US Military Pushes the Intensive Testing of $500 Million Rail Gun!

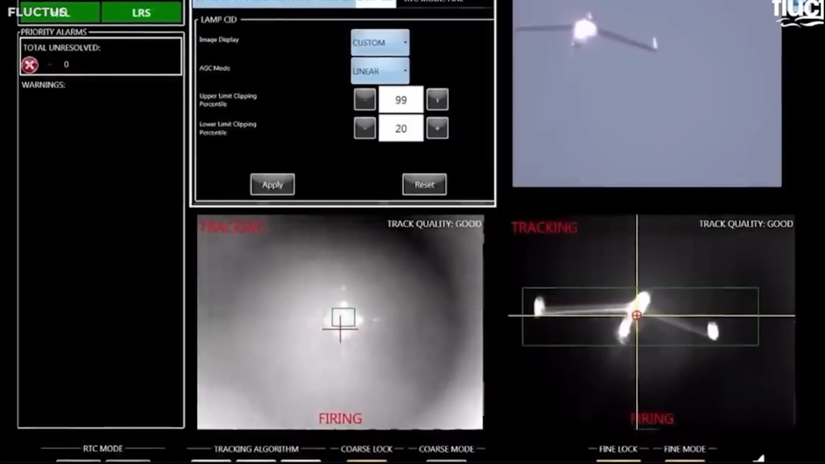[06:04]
the facility is equipped with an array of sensors and cameras, instrumental in measuring and documenting the railgun's performance and the effects of its shots.